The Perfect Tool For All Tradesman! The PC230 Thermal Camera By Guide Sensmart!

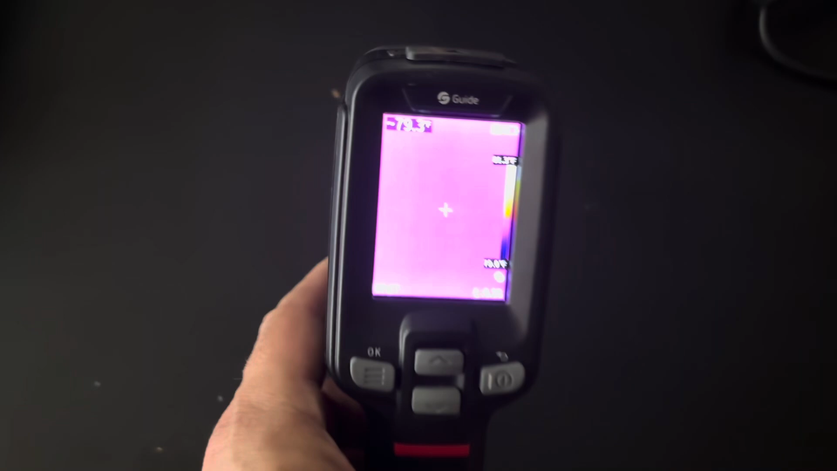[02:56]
second so that is true it comes on very quickly if we press the left button
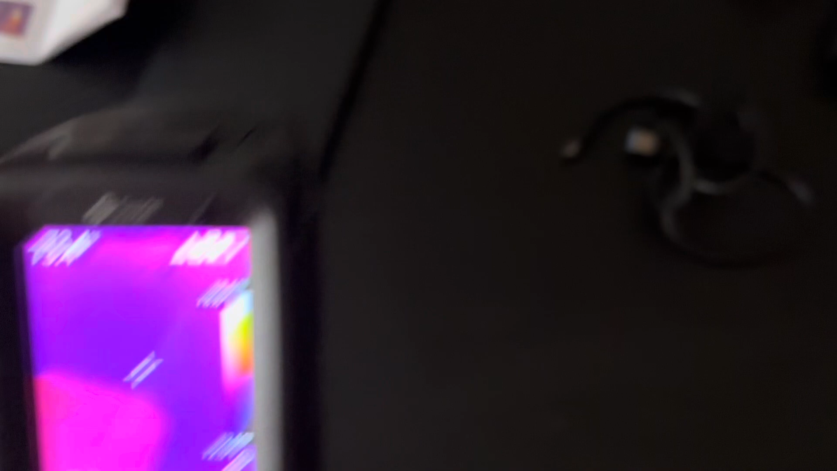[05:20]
get in there and delete the images too so right now i'm seeing i'm
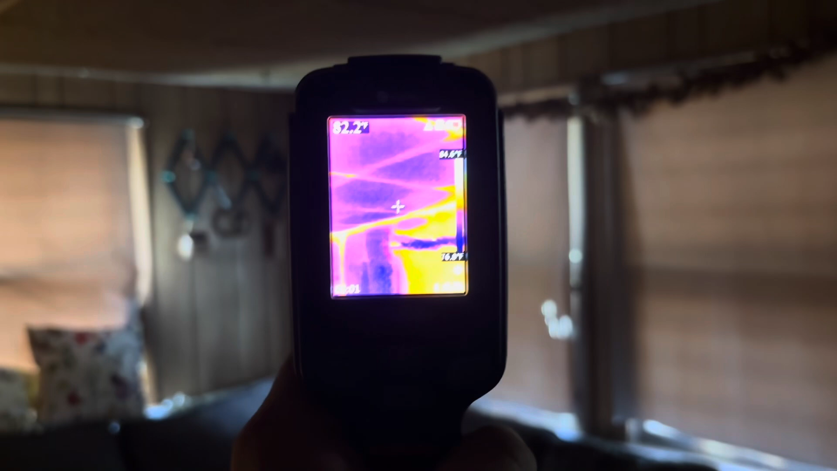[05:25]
testing this space right now and you can see look at all the heat intrusion
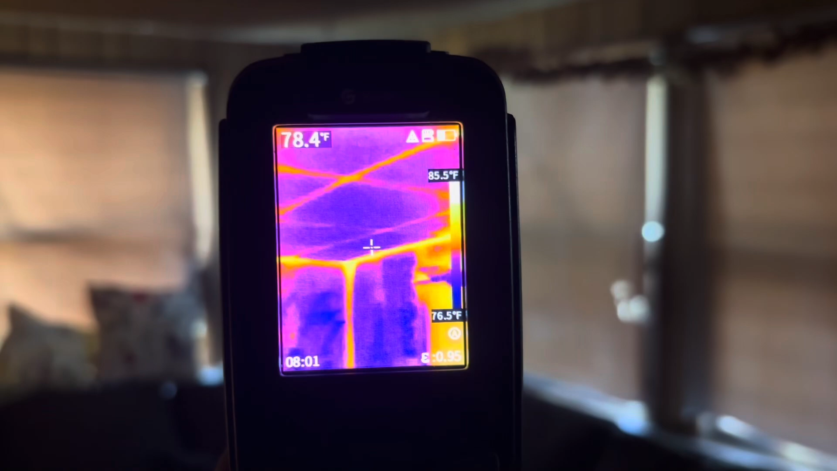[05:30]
On screen: spot 78.4°F, scale top 85.5°F, scale bottom 76.5°F
in this space everywhere where you see that orangish red that's where heat's
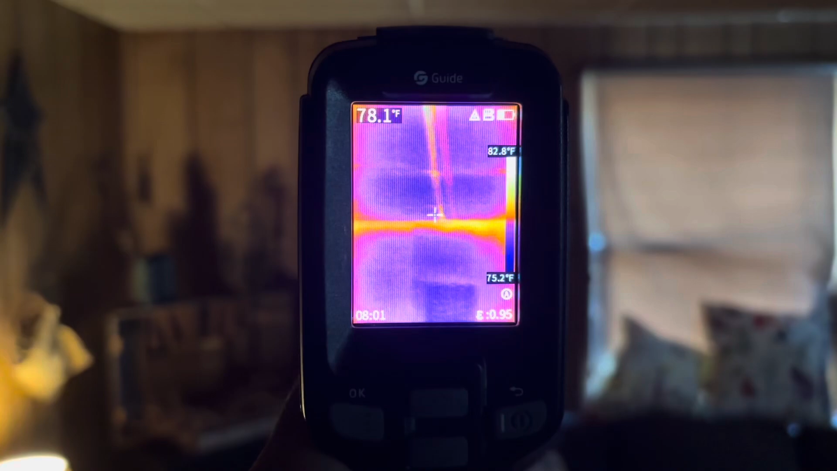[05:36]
On screen: spot 78.1°F, scale top 82.8°F, scale bottom 75.2°F
getting in at and this is a drop ceiling in this space so you can see where all those tracks are
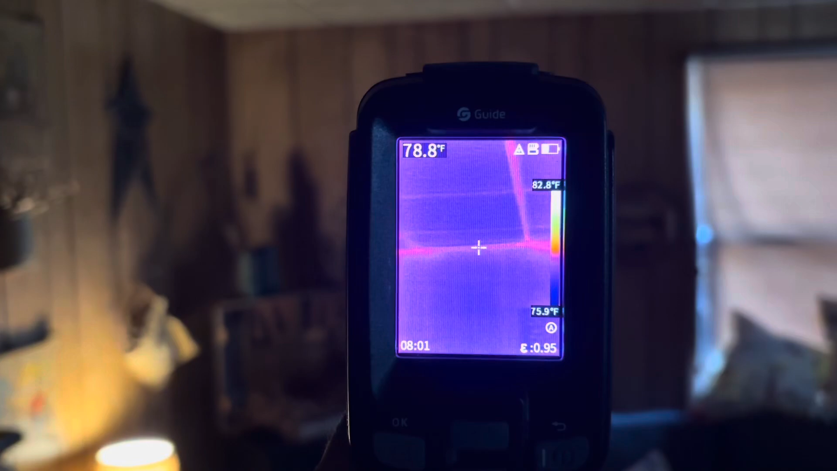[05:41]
On screen: spot 78.8°F, scale top 82.8°F, scale bottom 75.9°F
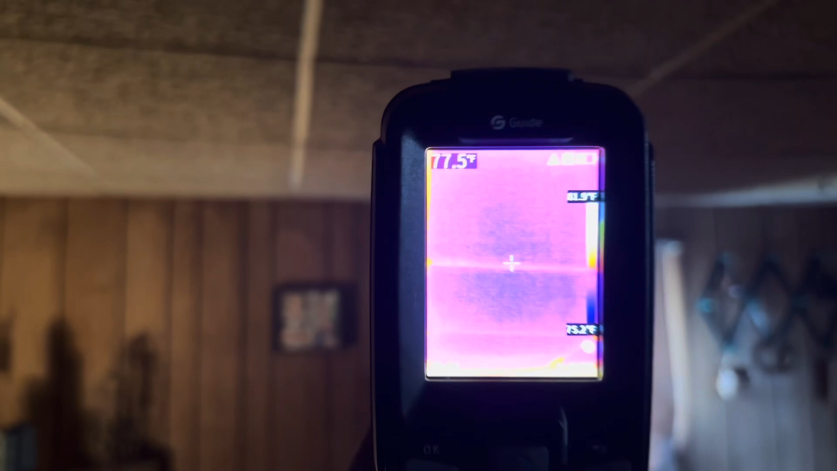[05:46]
On screen: spot 77.5°F
there is heat coming in there and all the seams of this room is taking heat in and
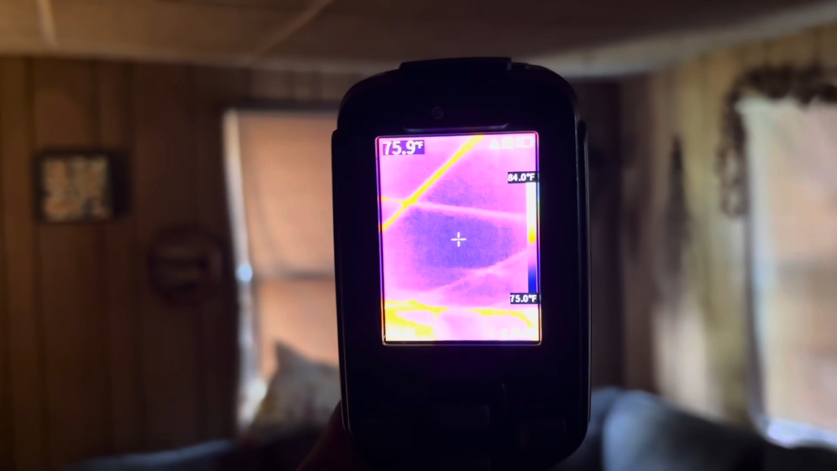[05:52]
On screen: spot 75.9°F, scale bottom 75.0°F
on the same token in the winter time it will be taking cold air in so you can see
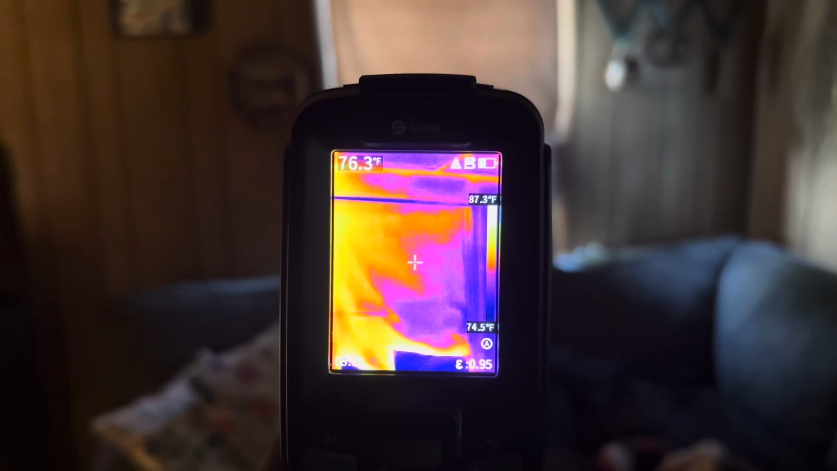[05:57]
On screen: spot 76.3°F, scale top 87.3°F, scale bottom 74.5°F
some major upgrades could be done to this room to save some heating and cooling
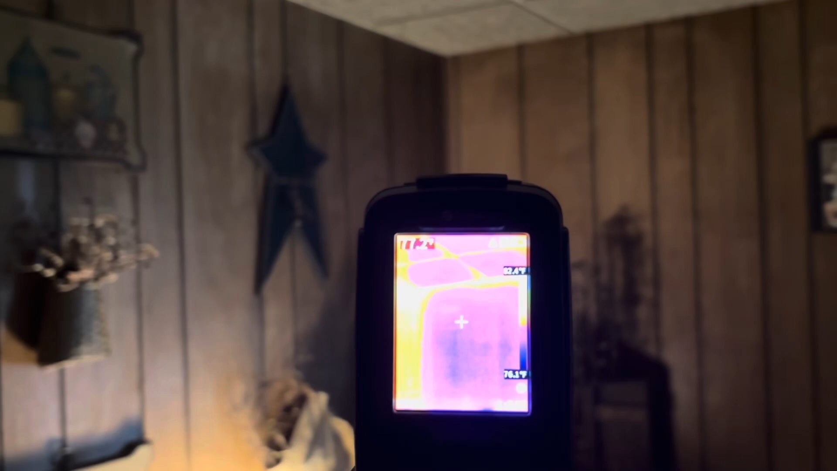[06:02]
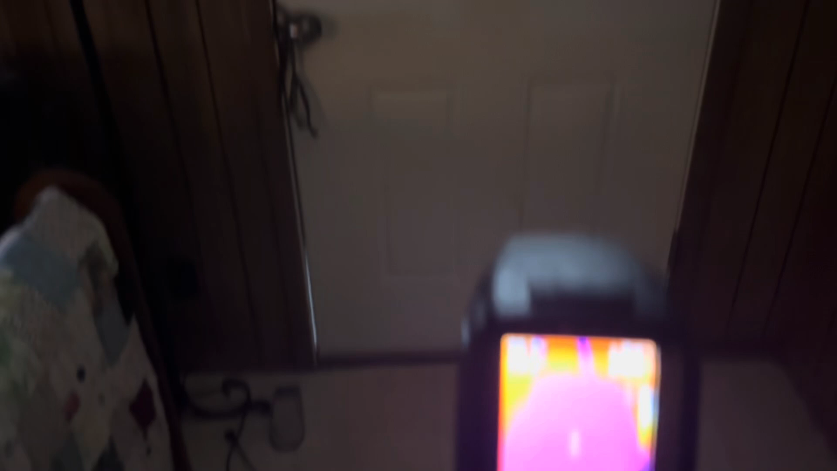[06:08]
also this door in the same room a lot of heat coming in that door there
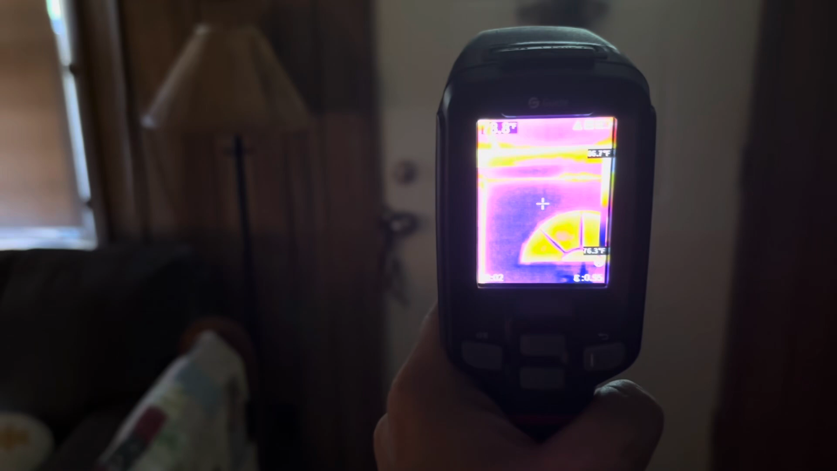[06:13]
so possibly think about a a door upgrade because the